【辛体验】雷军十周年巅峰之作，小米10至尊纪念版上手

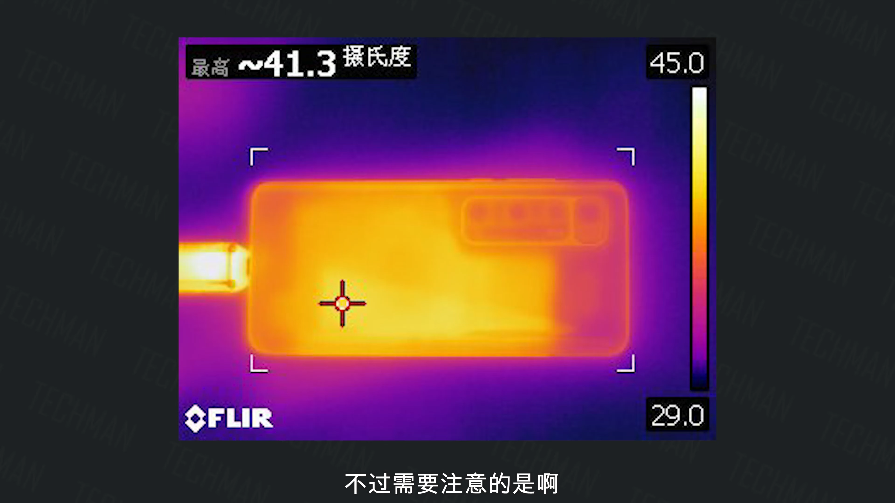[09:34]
On screen: max 41.3°C
过呢需要注意的是在充电的时候呢这个手机的温度呢稍微有一点高大概是40度左右啊不清楚是不是这个工程固件的问题